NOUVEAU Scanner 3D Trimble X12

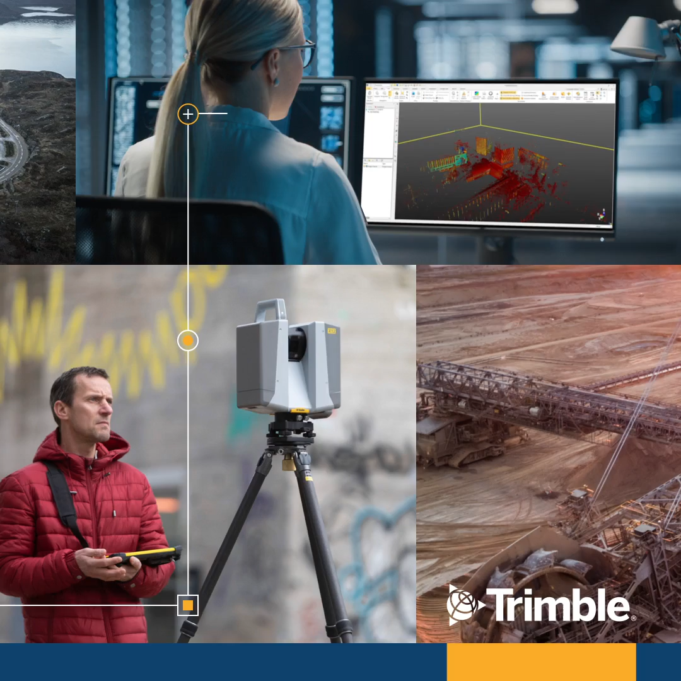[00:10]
The X12 3D laser scanner combines stunning speed, accuracy, range and image clarity in one easy-to-use package.